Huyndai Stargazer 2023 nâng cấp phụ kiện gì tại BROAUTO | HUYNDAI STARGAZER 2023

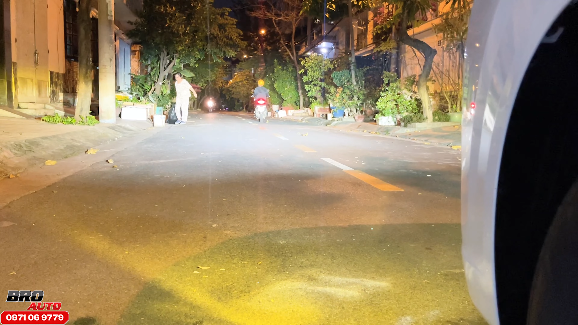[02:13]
Đó, còn phía dưới này thì anh chủ xe quyết định là lắp thêm một cái led pha để hỗ trợ khi mà chúng ta cần thiết,